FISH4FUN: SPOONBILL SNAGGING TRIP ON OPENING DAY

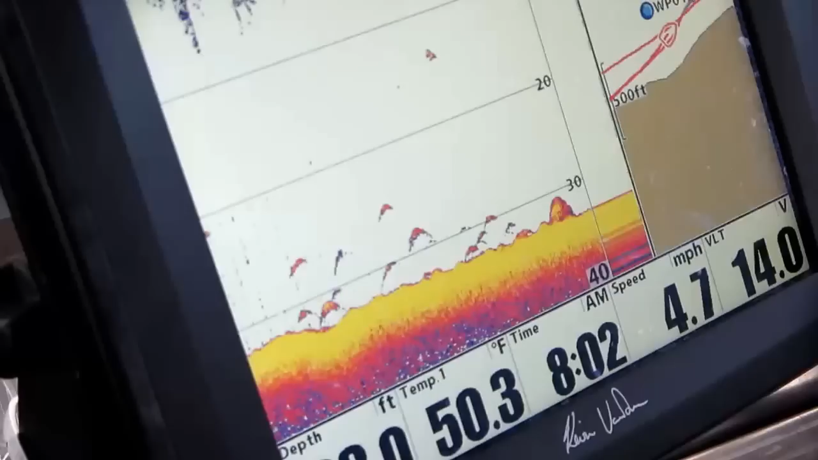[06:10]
On screen: water 50.3°F, speed 4.7 mph
After a few miles, we began marking fish. Cool. All right, I'll see you.
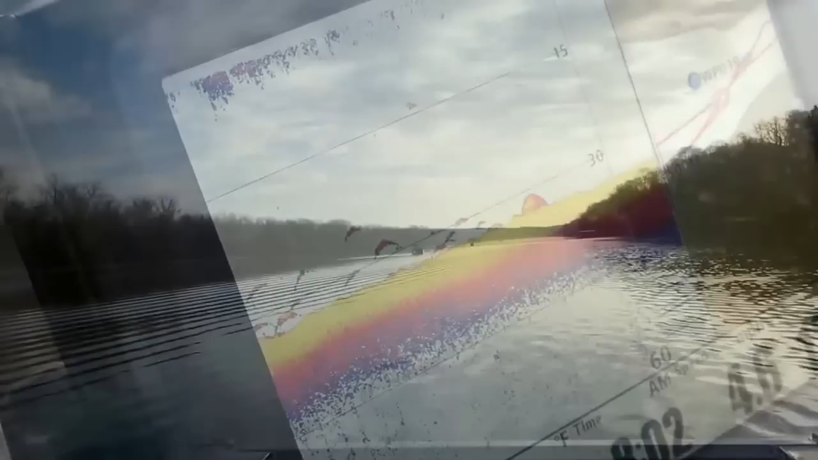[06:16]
But Anthony thought they were too small, so we headed on down the lake looking for larger fish.
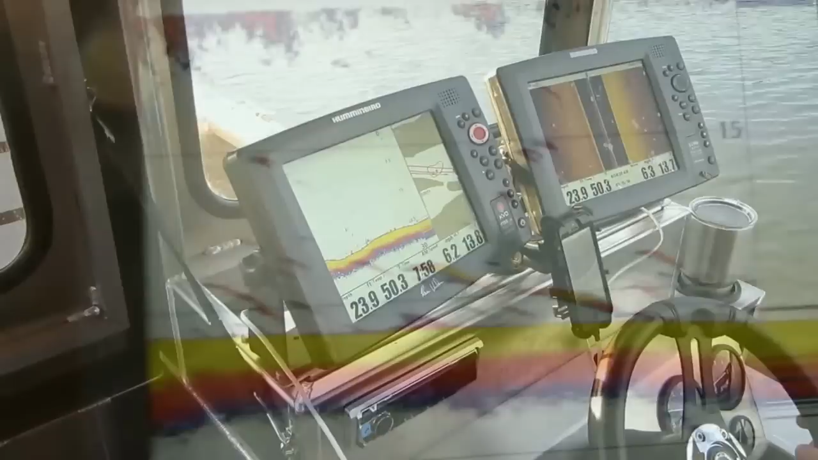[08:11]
Finally, the electronics showed what we were looking for.
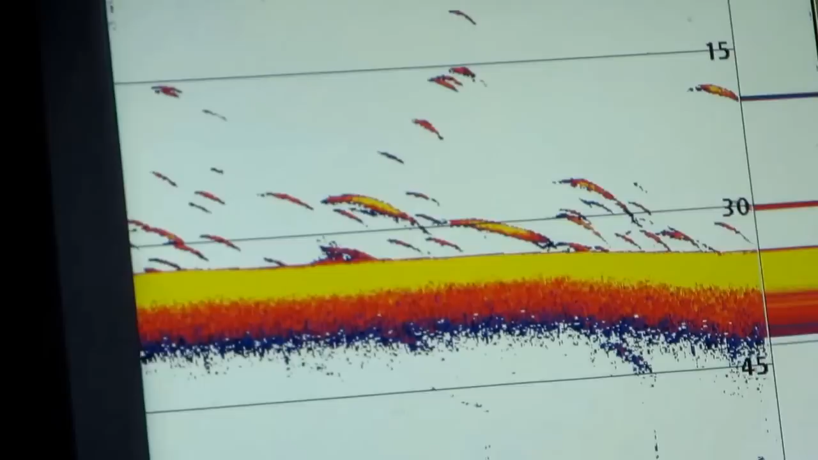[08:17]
The images looked like they could be spoonbill catfish.
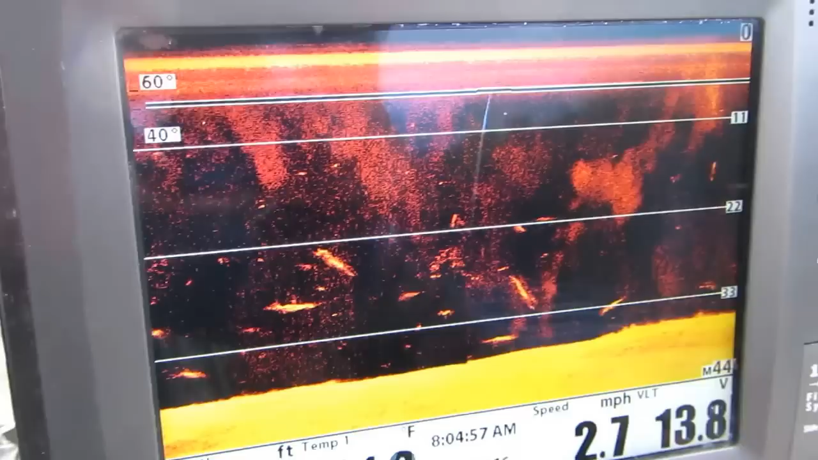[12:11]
On screen: speed 2.7 mph
We're going through some fish here. Some fish on. They had to run them divers here in a minute. Them fish are suspending.
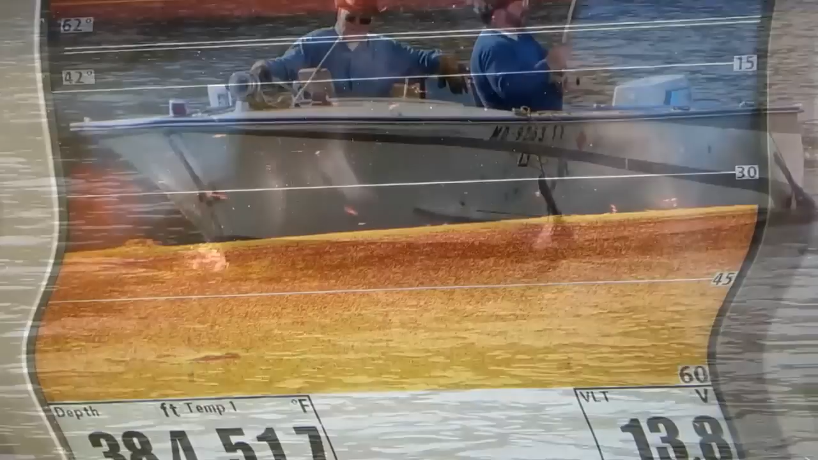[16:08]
They're a pretty nice group of fish here. I rolled one.